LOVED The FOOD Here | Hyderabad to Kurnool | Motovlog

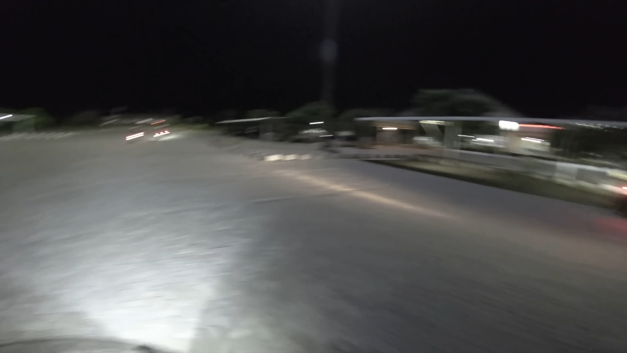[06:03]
Just had a quick chai, but just take a look at the bugs here.
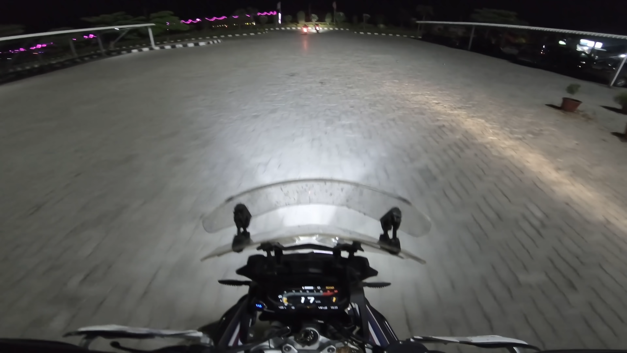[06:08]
Luckily, I have the windshield. None of these guys have it. Most of their visors are blocked.
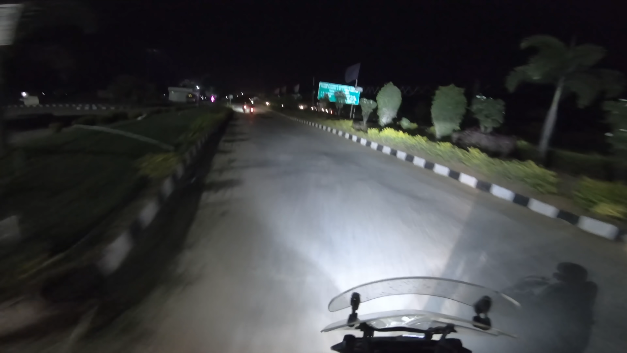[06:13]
Another 1 hour to go to our hotel in Kurnool. We're planning to have pot biryani today. Once you get off for coffee or tea, the saddle is not set.